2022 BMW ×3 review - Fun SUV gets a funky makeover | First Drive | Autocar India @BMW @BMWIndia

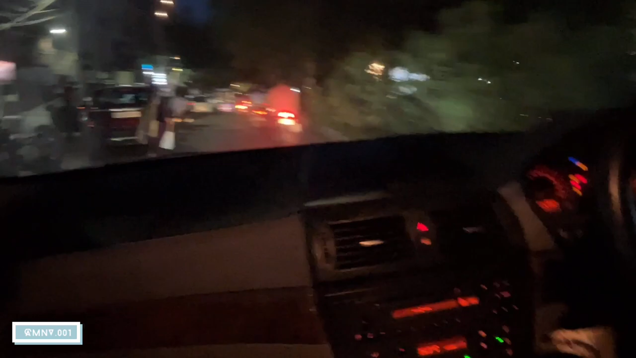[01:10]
ये इसका डैशबोर्ड का शीशा, पर फीचर्स है भाई गाड़ी में, फीचर्स तो हैं।